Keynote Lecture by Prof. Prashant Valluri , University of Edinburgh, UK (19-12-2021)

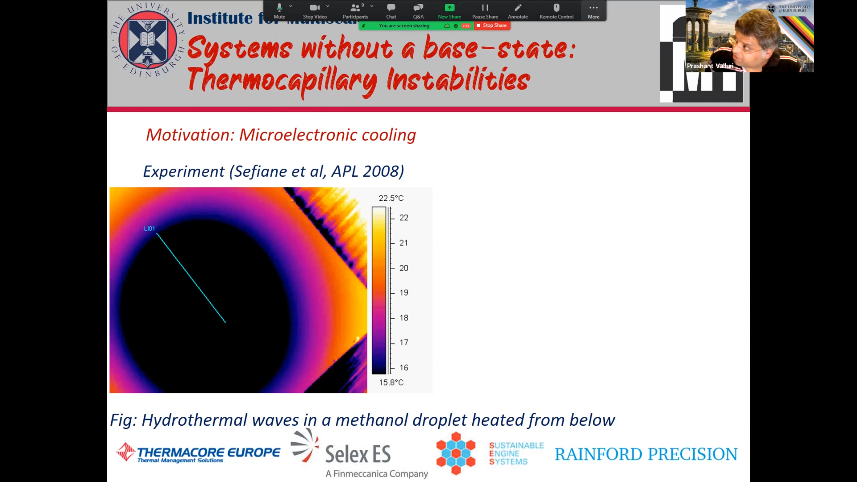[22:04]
On screen: scale top 22.5°C, scale bottom 15.8°C
So obviously in a system which is evaporating, you don't have any base state. So basically you can have, so this is an example of an experiment where your methanol drop is evaporating,